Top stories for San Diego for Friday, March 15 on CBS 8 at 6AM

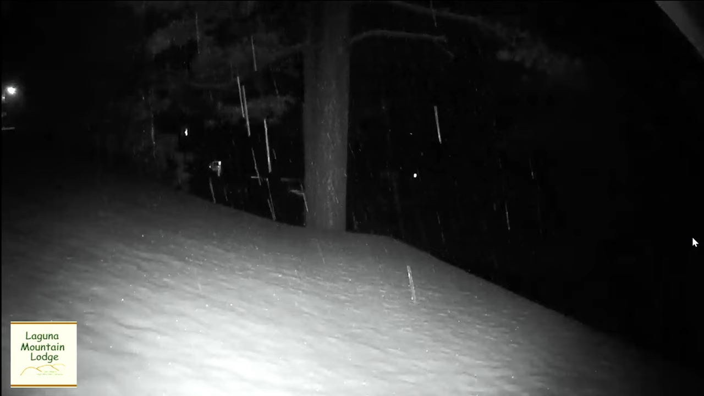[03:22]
So as you see, obviously, Mount Laguna area, the snow is coming and sticking on the rooftop. Some of the roads are icy. So just be warned. It is cold. It is below freezing, of course.